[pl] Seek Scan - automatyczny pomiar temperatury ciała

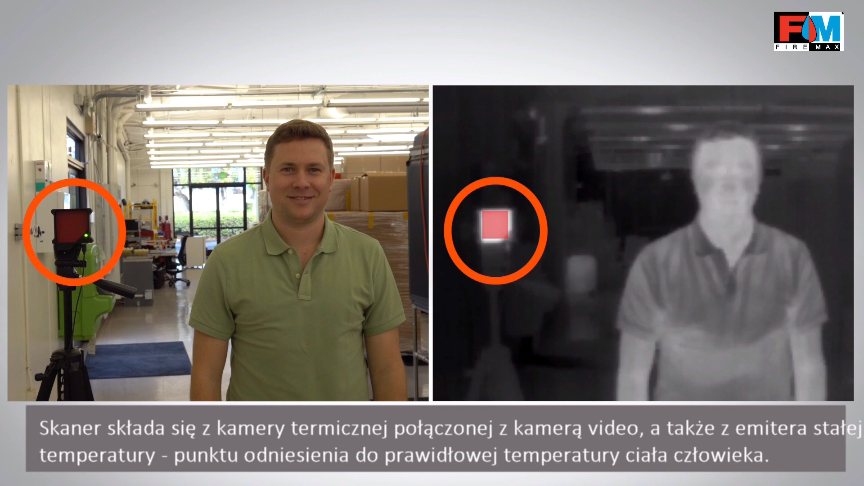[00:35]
approximately your body temperature that allows us to get very accurate readings.